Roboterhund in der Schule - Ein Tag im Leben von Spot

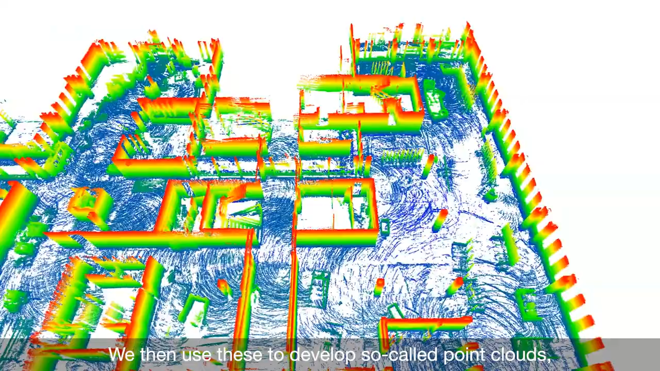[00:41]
Und die können wir vergleichen mit den geplanten 3D-Modellen.
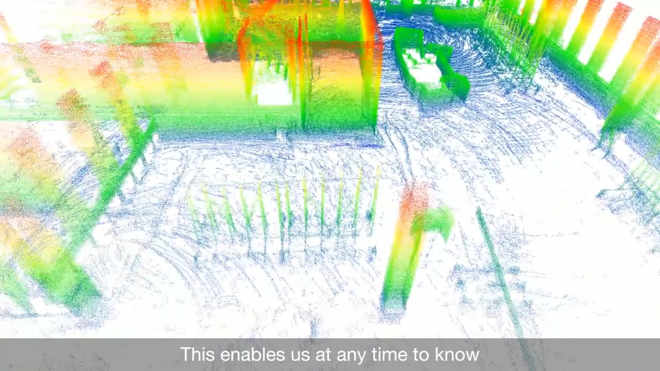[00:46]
So wissen wir zu jeder Zeit, ob exakt nach Plan gebaut wird. Das hilft unseren Ingenieuren extrem.
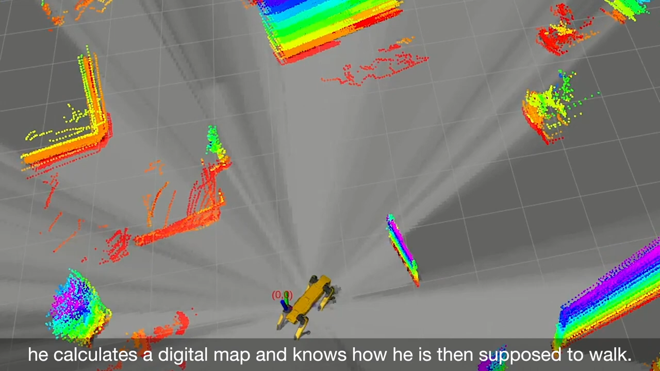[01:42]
Bevor er aber auf Tour geht, haben wir ihn mit einem digitalen Modell des Projekts gefüttert.